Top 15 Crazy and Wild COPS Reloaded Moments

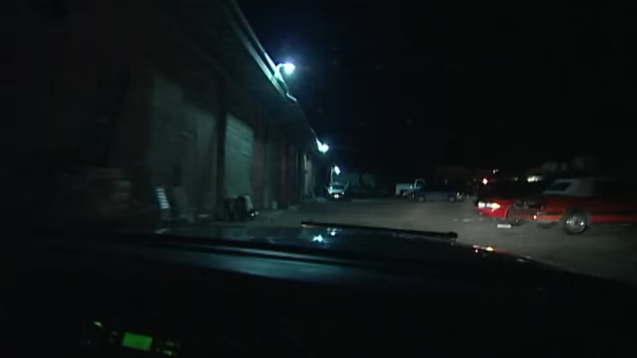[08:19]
This guy's taking off from us. I'm trying to catch up to a vehicle northbound Indian.
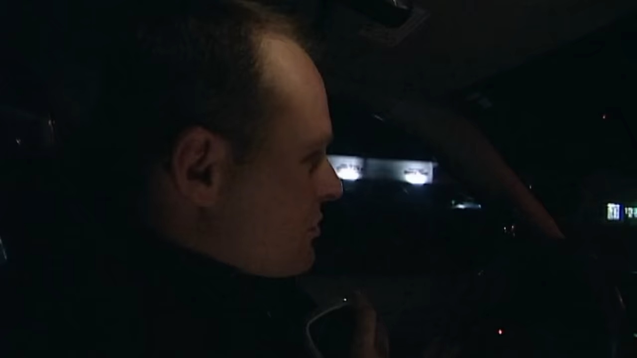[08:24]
There's a little red light. Looks like he's probably trying to run from.
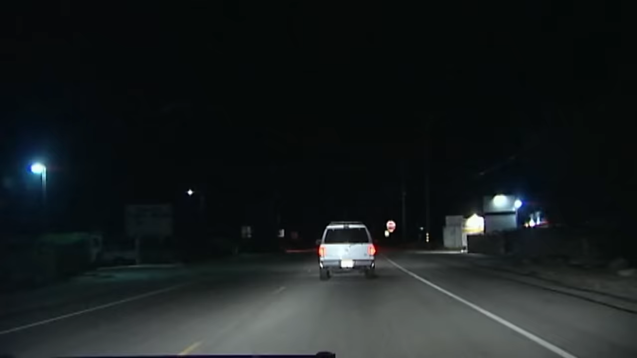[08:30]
29, blowing the stop sign. And eastbound. Continuing north. He almost TC'd at Dillon and Indian, continuing northbound. Copy, blue stop sign northbound, Dillon, Indian. It looks like they just did a burglary at one of the businesses.
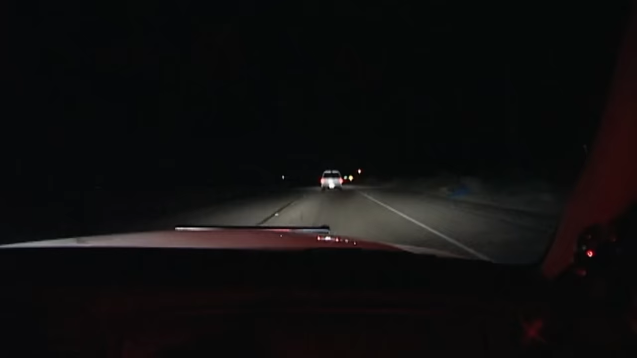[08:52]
And so they're burglary suspects, and we must have just interrupted them. And we're still continuing. Well, he's slowing down. Looks like he's going to be going eastbound on Pearson. See if they can set up some spike strips there. Eastbound Pearson. Approaching Little Morongo, 85 miles an hour.
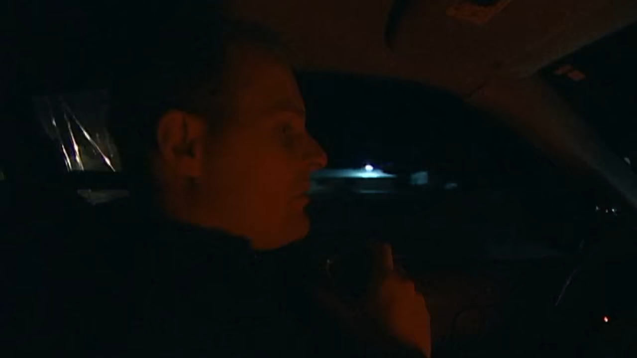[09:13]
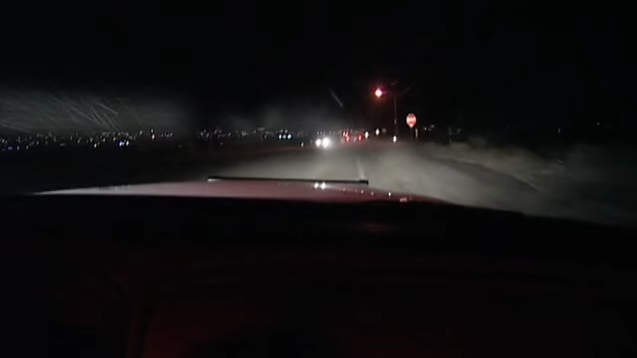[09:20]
Copy. He just blacked out and now continuing eastbound. And he's looks like he's gonna lose control. No, continue to east.
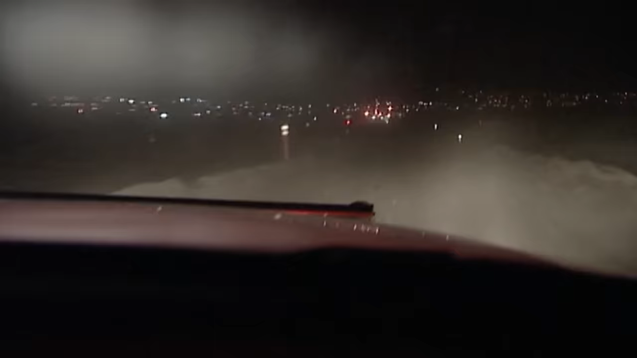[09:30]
Still maintaining. Copy, vehicle blacked out. Yep, his lights are back on and he's gonna.
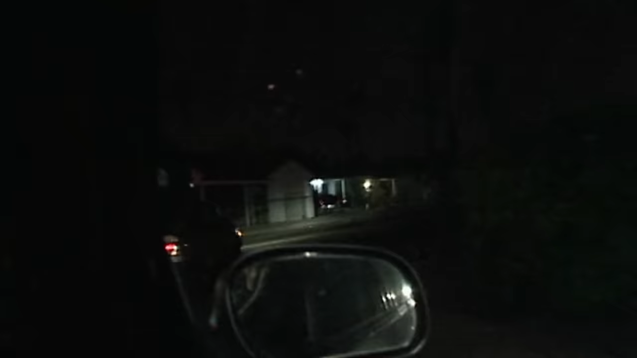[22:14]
He's weaving through the roadway. You can see he's probably going to be DUI.
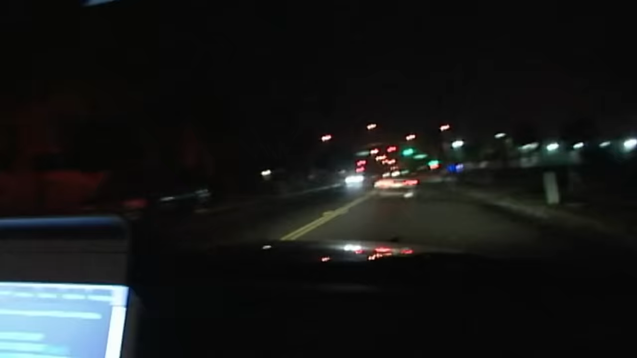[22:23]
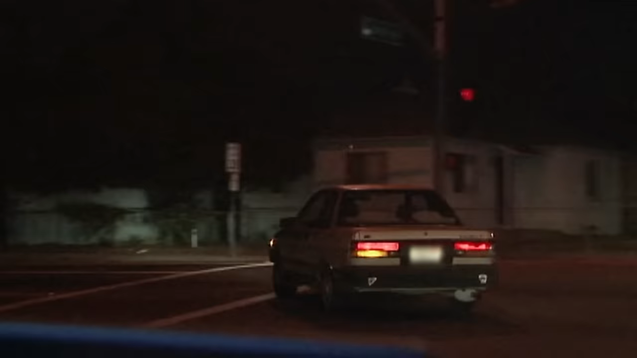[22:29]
Going to be going westbound Merrill from Juniper.
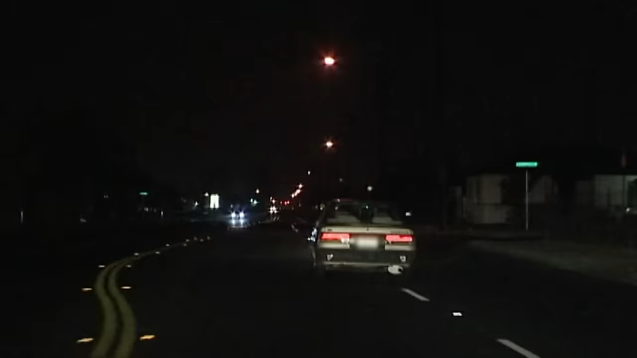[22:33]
Westbound Merrill from Juniper. Looks like it's going to be occupied one time.
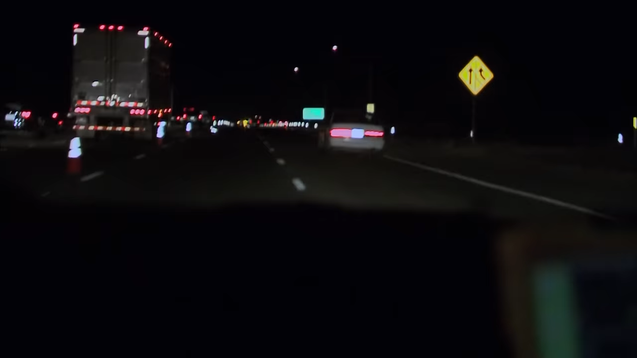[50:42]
Yeah, he did. His front right tire and back rear tire's out. 6'6" David, his tires are coming apart. This should be terminating here really soon. We're coming up to, I think, Pedrick Road. 6'6" David related to CHP that his tires have already come apart. We're starting to pick up some CHP units. They haven't caught up yet, but they're close. He's going on 3 good tires and 1 bad one. We're westbound 80. Speeds are down to 80.
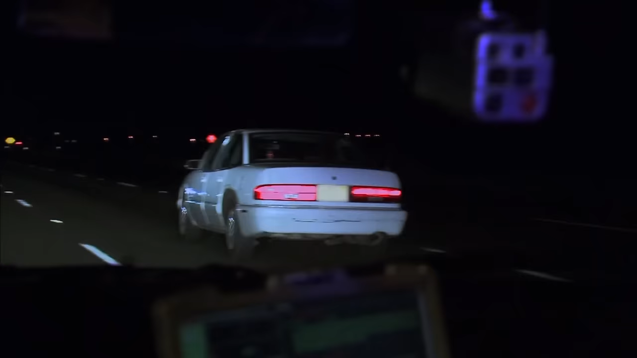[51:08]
We're passing Pedrick. We're just waiting for his tires to come apart and him to just slow down to the point where we can use the
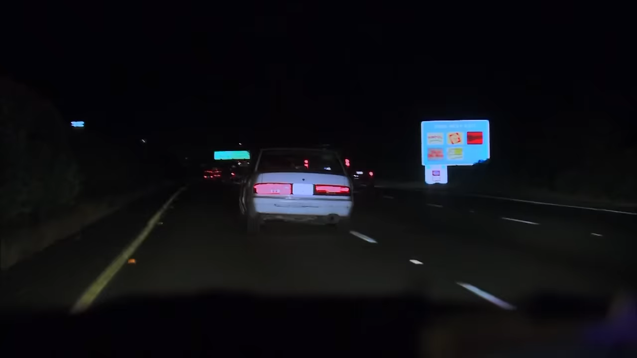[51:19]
pursuit immobilization technique where we spin him out to get him to stop this pursuit. 6'6" David, we've handed the pursuit off to CHP. So right now we've handed the pursuit off to CHP.
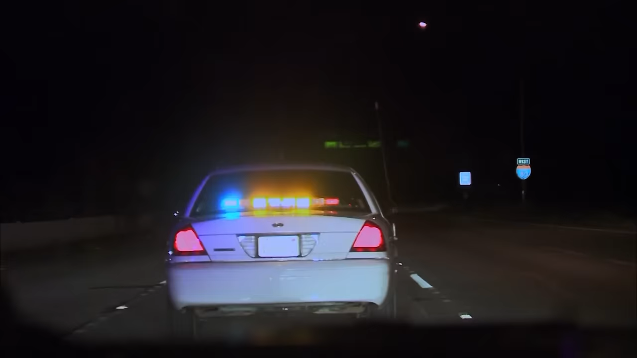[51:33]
6'6" David, we're slowing down to 60. Looks like this is going to be terminating here really soon. We're at Pitt School Road. 6'6" David, we're down to 50.
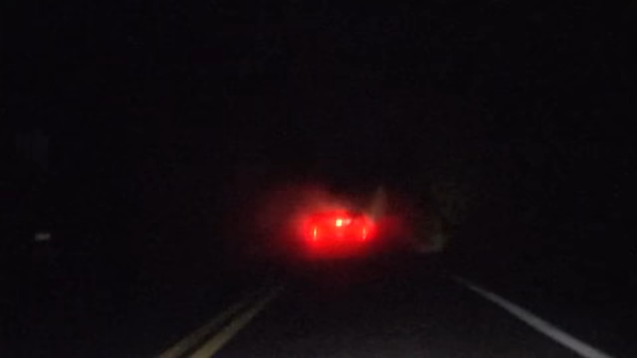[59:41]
1401. I last saw the vehicle go Tucker and Breeze, eastbound on Tucker. He's probably gonna jump out of the car.
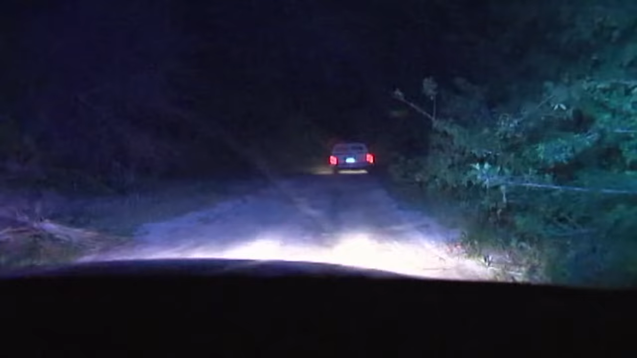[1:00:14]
Stop your vehicle. Pull the vehicle over. No, he doesn't want to stop. We're not going, we're going about 25, 28 miles per hour.